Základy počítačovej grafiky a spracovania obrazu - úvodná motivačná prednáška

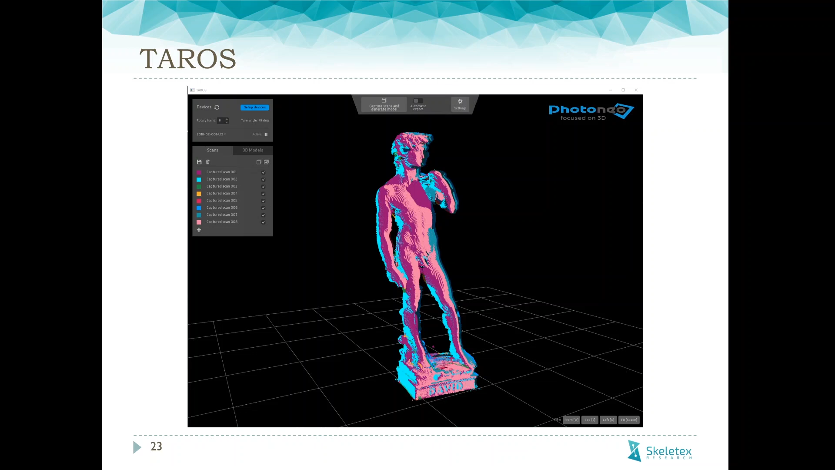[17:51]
No a tu je príklad nejakoho skenovania sožky. To je výsledok. Toto je aplikácia Taros, kde vlastne vieme napojiť už
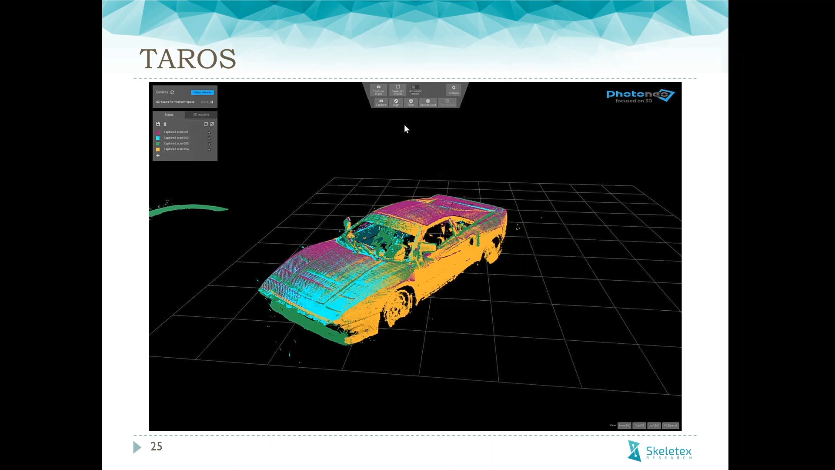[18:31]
V dipytnom skenovaniu vznikajú nejaké z takéto body,
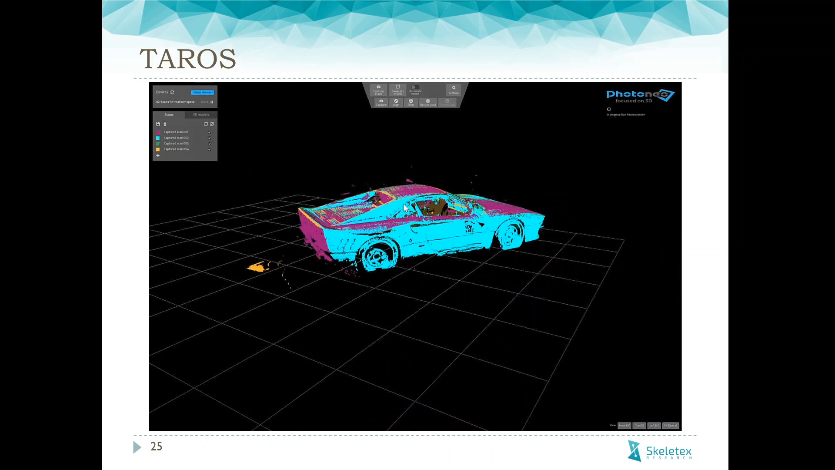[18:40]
ktoré sú outliery, to je tam naozaj nejaké odrazy, ktoré tam nemajú, ktoré potom musíme odfiltrovať.
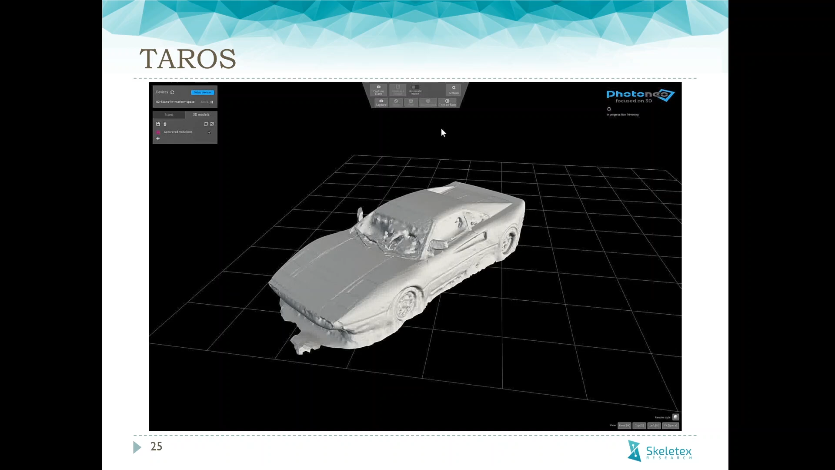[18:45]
Zekonštruuje sa mesh a ten sa tiež musí nazávať prefiltrovať.
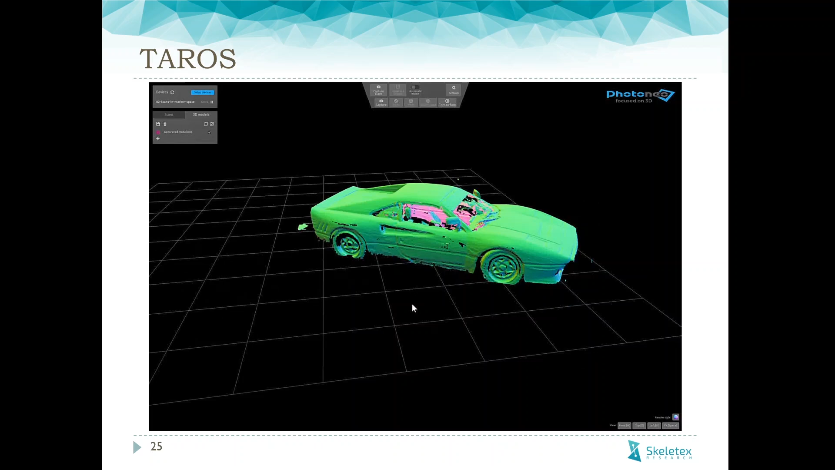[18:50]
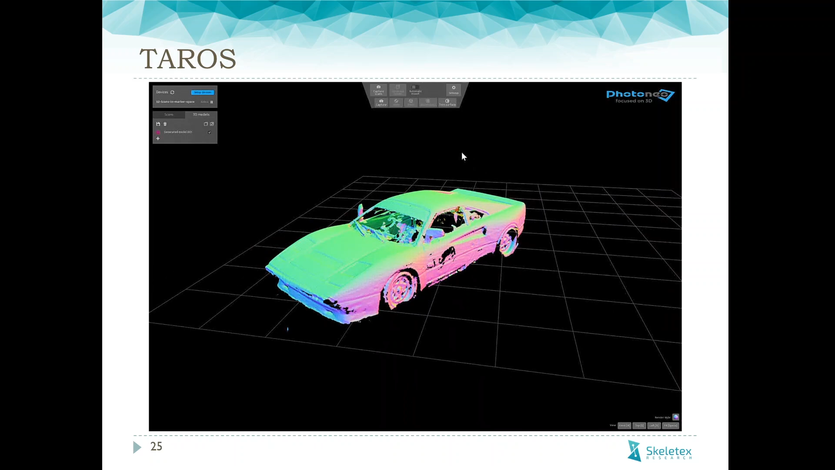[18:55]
Tu, kde sú tie diery, to znamená, že tam bol nejaký materiál, ktorý sa nedal skenovať, čiže akési plexisklo.
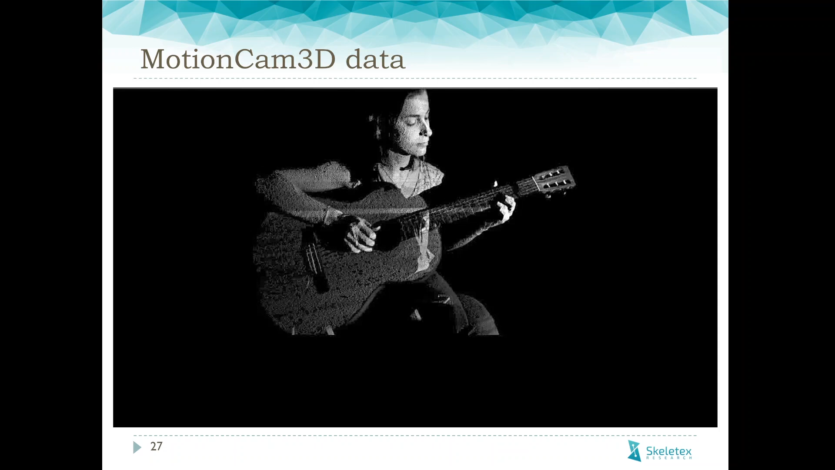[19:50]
Čiže chceme zachytiť pohyb rúk a prstov, či už pomocou tých inéčných oblekov alebo 3D kamery. Čiže toto je priamo výstup z jednej 3D kamery. Kamera snímá to gitaristu a vieme si otačať ten pohľad na ten pohľad. Keď si pozrite, naozaj tie dáta sú veľmi presné.
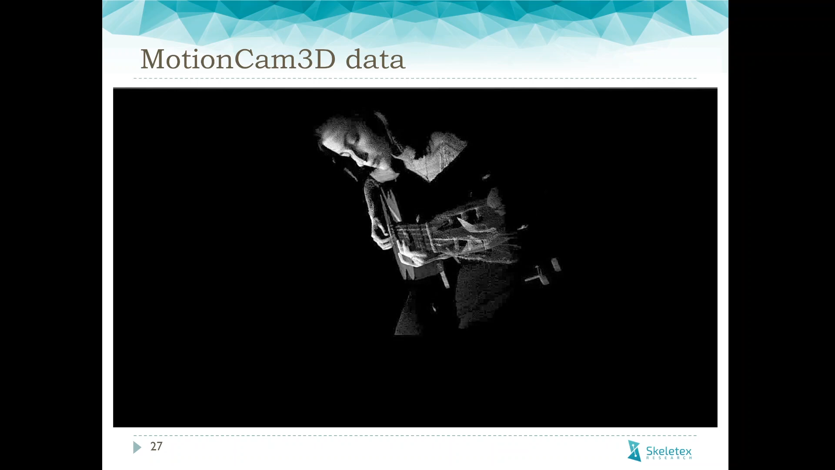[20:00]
Nedá sa to porodnáť s nejakými kinectami starými.
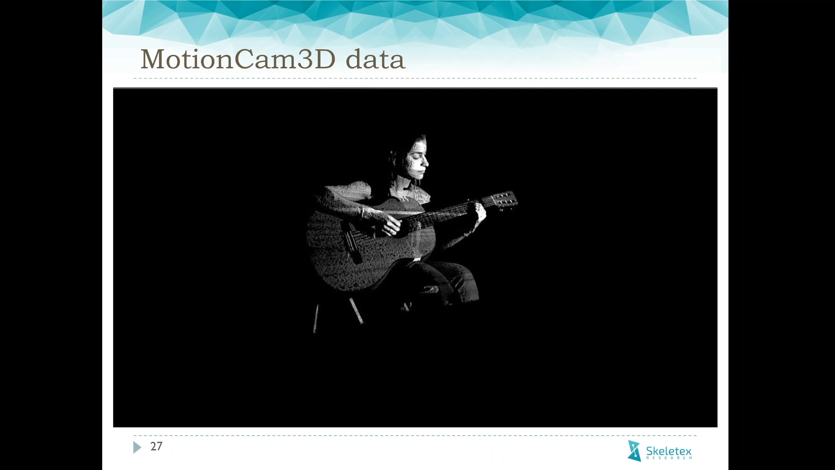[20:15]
My sme napríklad skúšali robiť také, že nejaký virtuálny
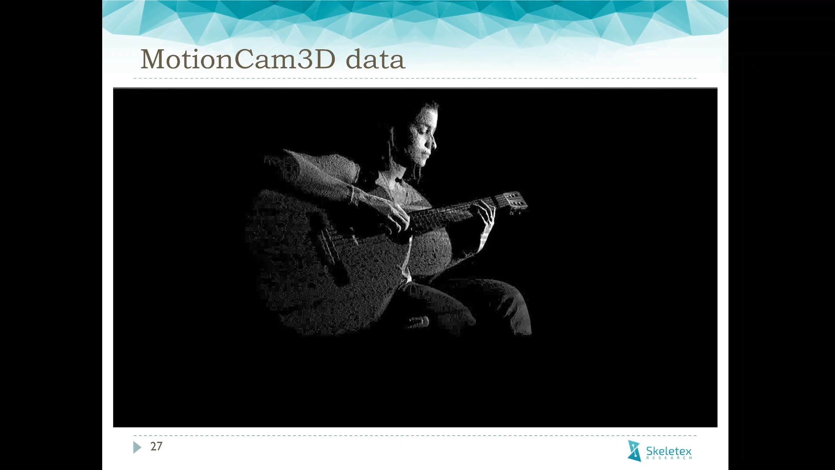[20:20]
konferenčný hovor alebo nešť na to ešte virtuálnu prezentáciu, že brali sme dáta z tej kamery, toto PCVR a to sme renderovali nejakému ďalšiemu človeku do headmatných displeju. Čiže